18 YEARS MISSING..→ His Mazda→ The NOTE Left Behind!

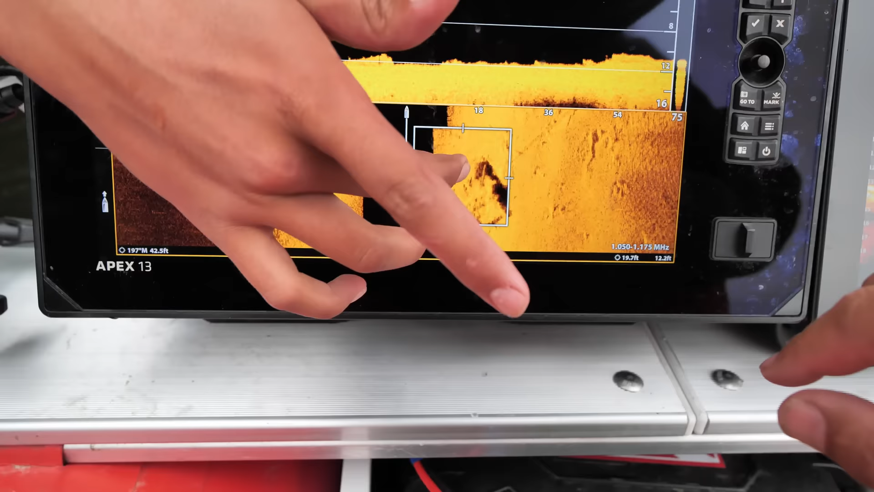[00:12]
Okay, just, I'm dealing with a pickup truck. The bed of a pickup truck. Yes or no? Okay. Like, I am so confused. Wait.
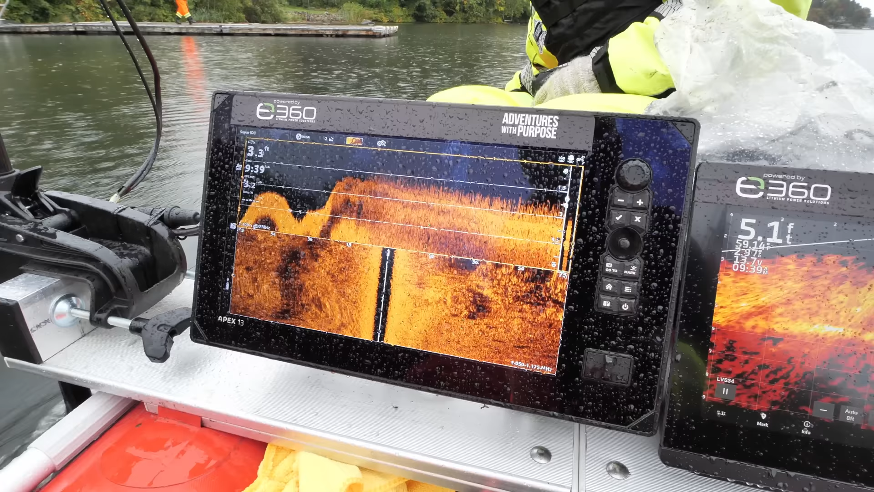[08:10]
A lot of foliage down there too. You can see the bottom at 5 feet, but the foliage comes up to 2.5 feet.
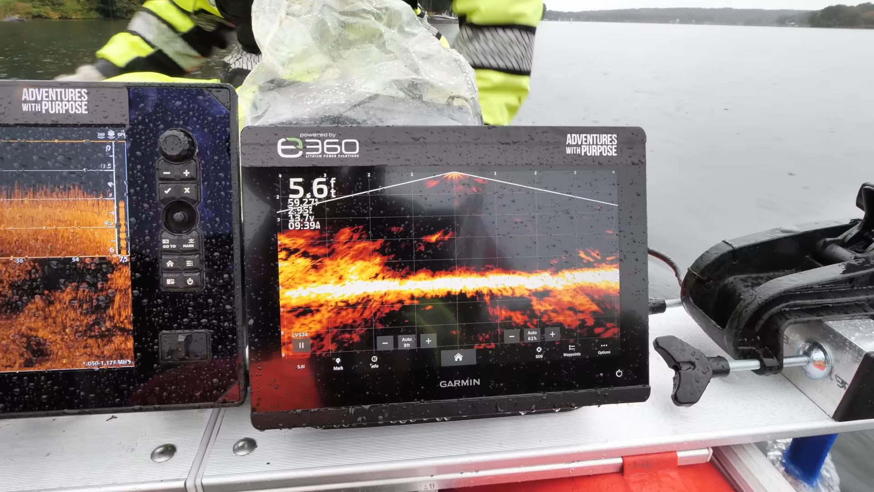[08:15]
Now it's clear again.
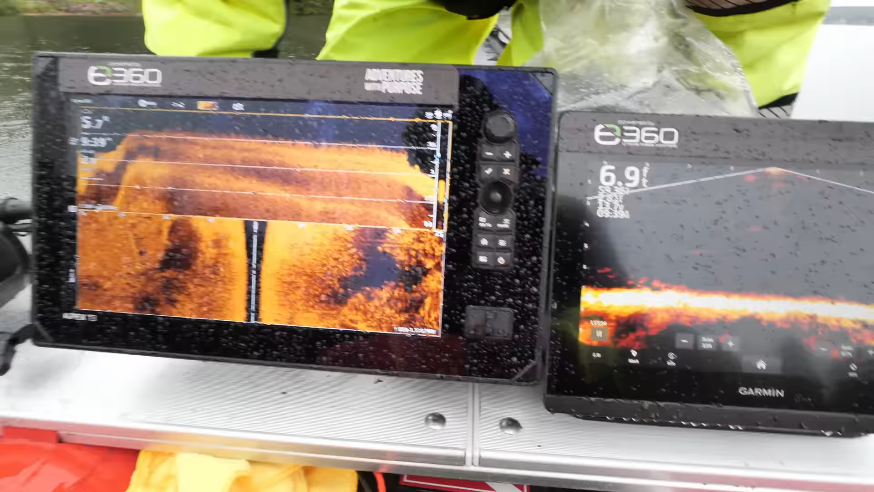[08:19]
Deeper hole coming up foliage again. Now we're too far off to the left based upon where the boat ramp is at.
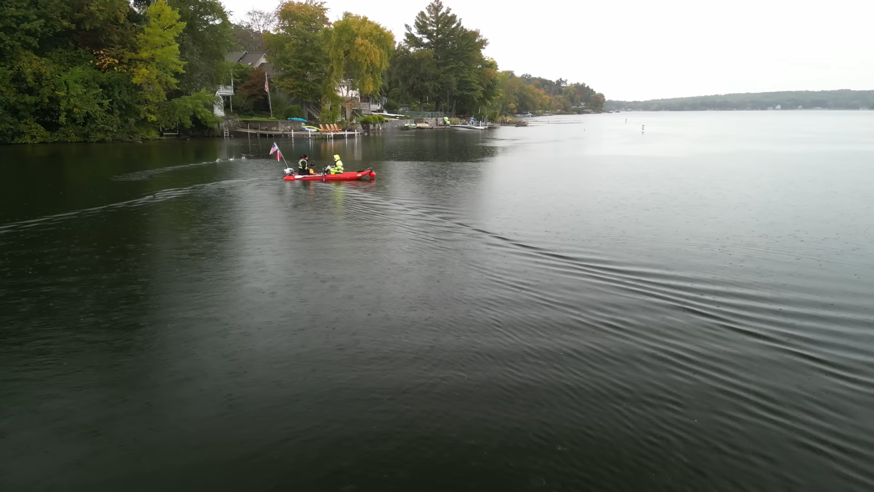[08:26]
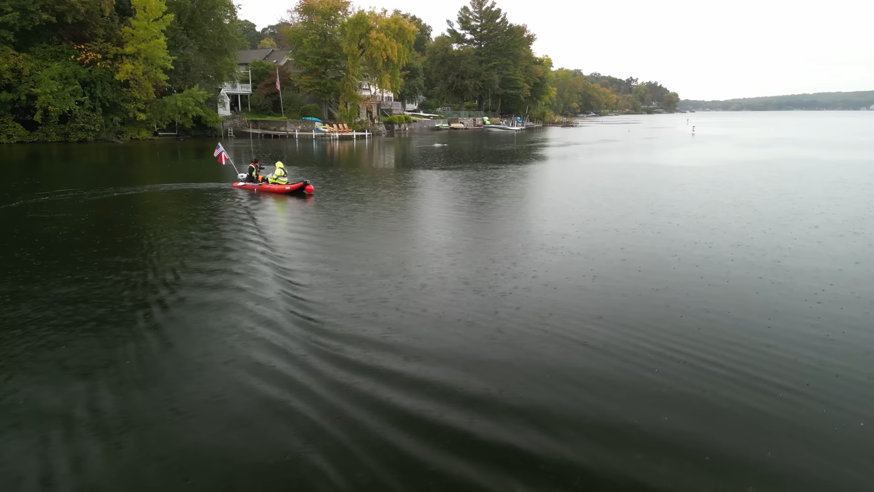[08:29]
So we'll do one more scan a little further out, and then we'll do 2 or 3 scans coming directly in to the boat ramp.
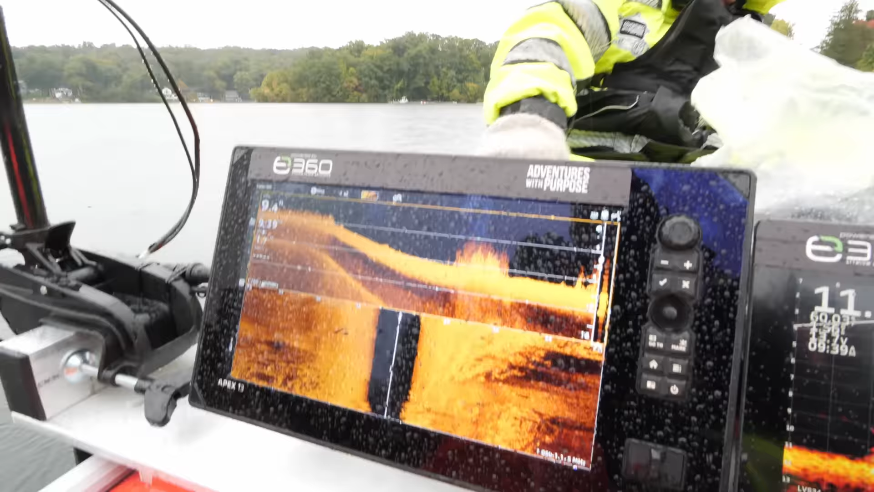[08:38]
But sonar's doing good. I mean, we can see a tree log down here. Just a small stick.
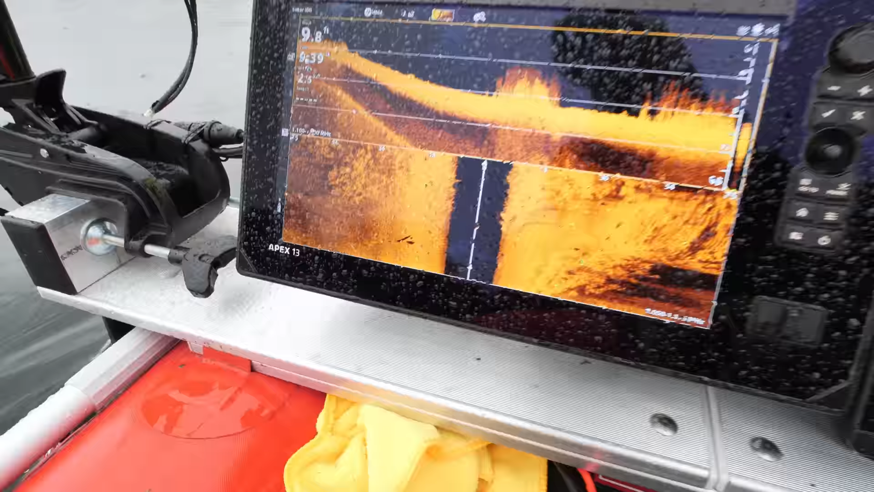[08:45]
So if there's a vehicle down here, it's gonna stick out like a sore thumb.
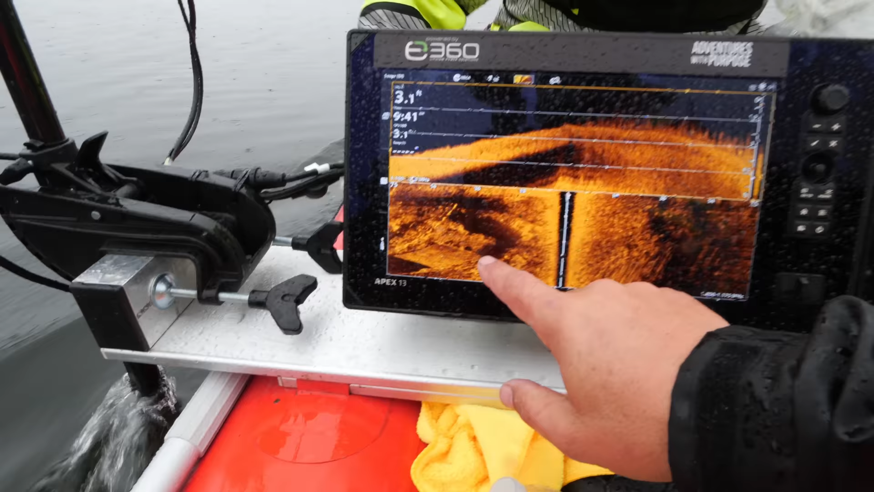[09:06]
So, and that only has, you know, 8-12 inches or so sticking up.
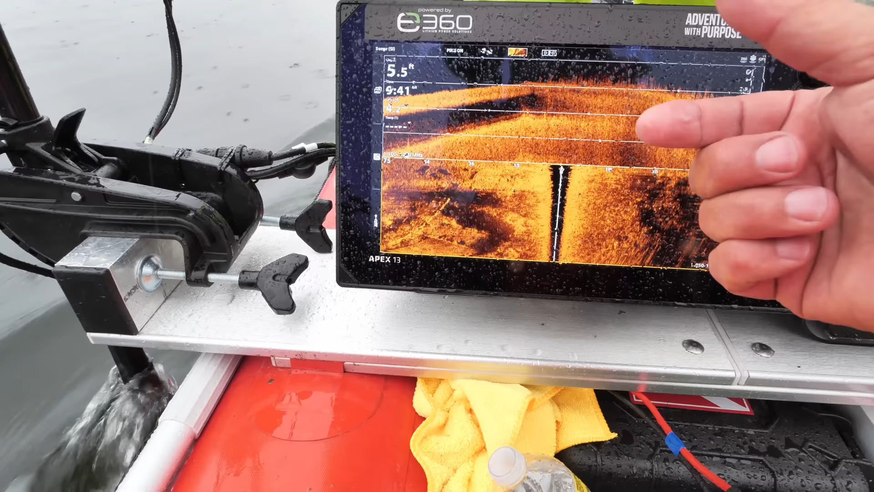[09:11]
On screen: depth 5.5 ft
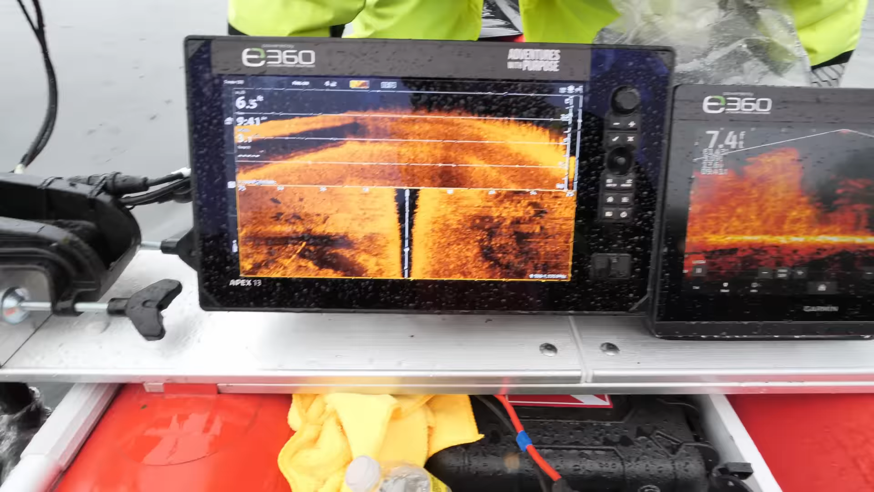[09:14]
So a vehicle will definitely stick up.
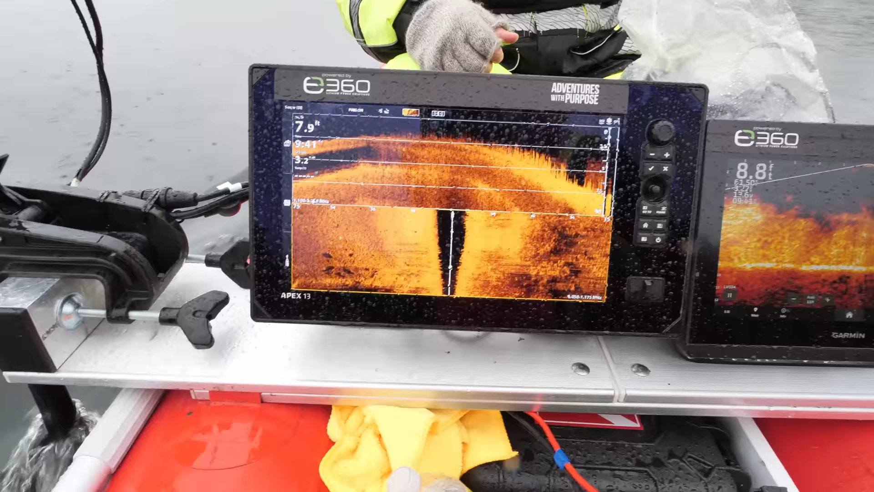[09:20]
And really you have to wait until we get down to like the 7 foot mark. So this is where a vehicle would be, versus it's not going to be up here in the 2 foot, 2.5, 3 foot mark.
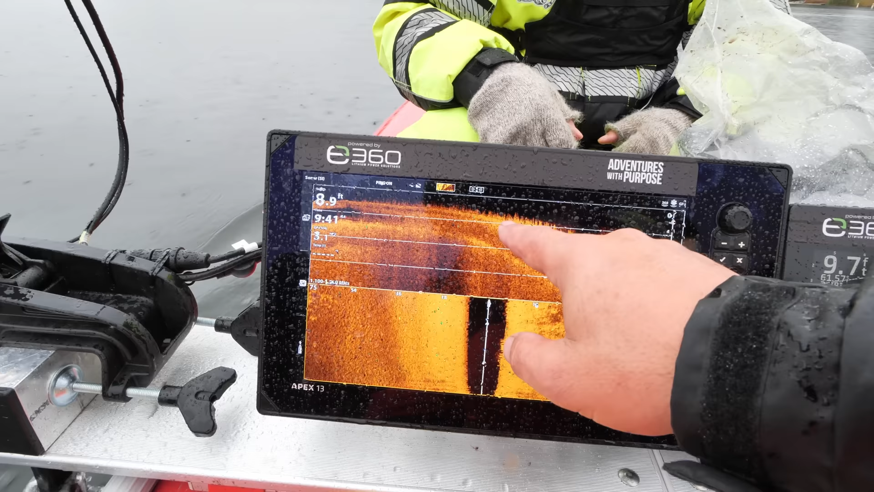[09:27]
All right, I'm gonna say this one's clear.